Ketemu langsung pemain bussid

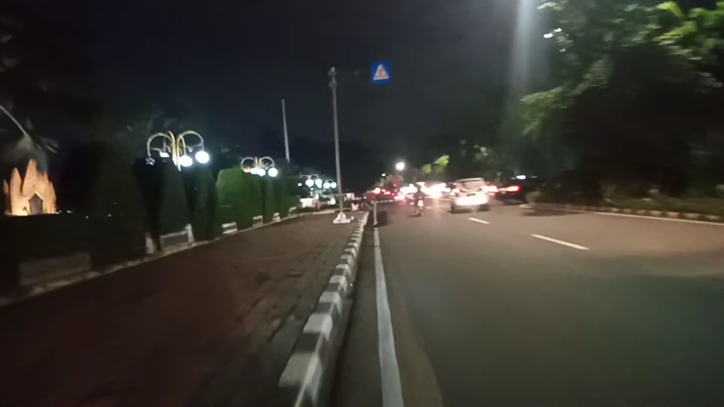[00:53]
dan lokasinya kita puter balik dulu guys disini nih jadi kita majuan dikit gak terlalu